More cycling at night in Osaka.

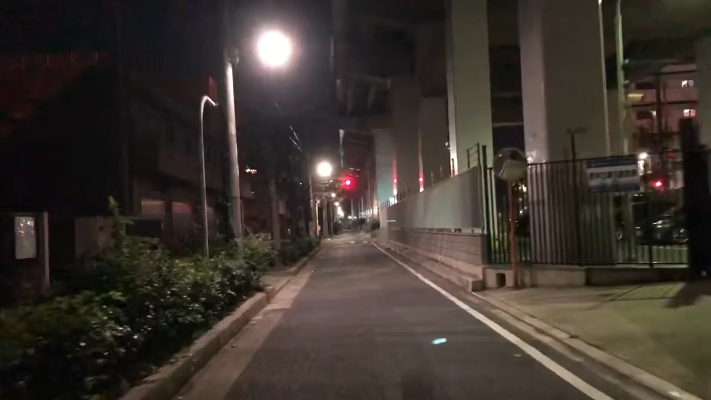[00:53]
it is the railway line from Tennoji to Hirano and beyond it's a red light but I think it's probably okay to go through there's